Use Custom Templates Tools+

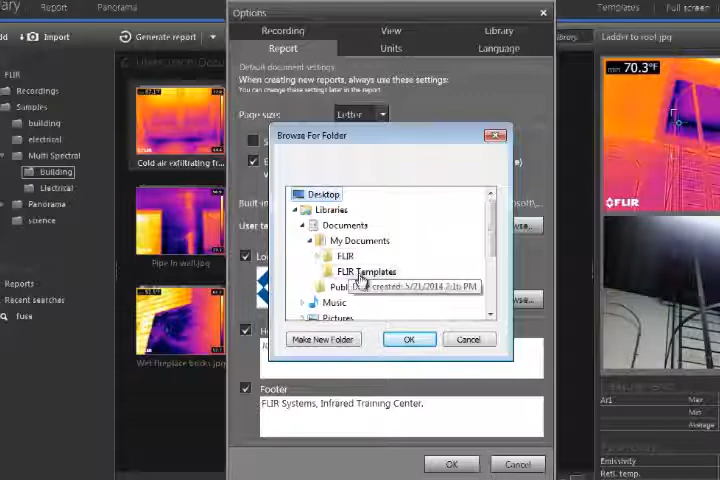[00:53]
If you create any new templates, they should be saved in this folder. When you are ready to create a new report, select some image groups from the library, and click the down arrow next to Generate Report.